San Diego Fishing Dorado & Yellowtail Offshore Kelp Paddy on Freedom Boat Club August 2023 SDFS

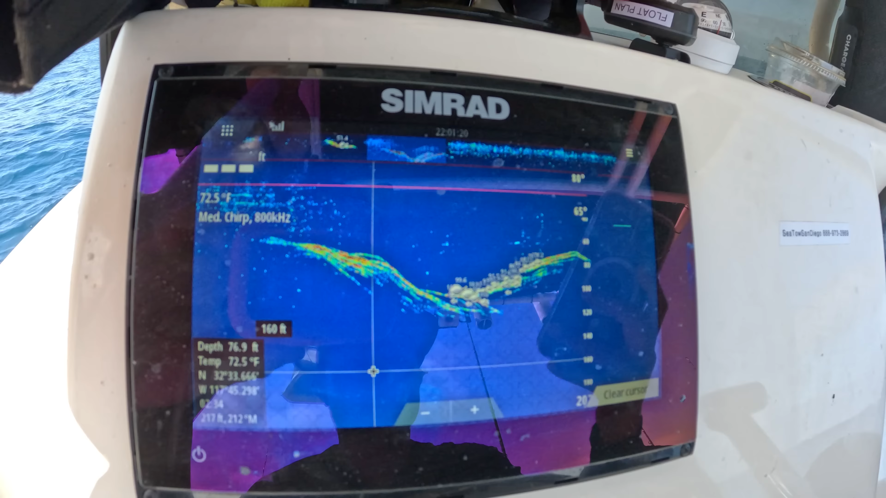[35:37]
On screen: water 72.5°F
huh? Well, let's go back over it, right? Yep. I'm gonna put my cold sniper on. Yep. I mean my mega bait.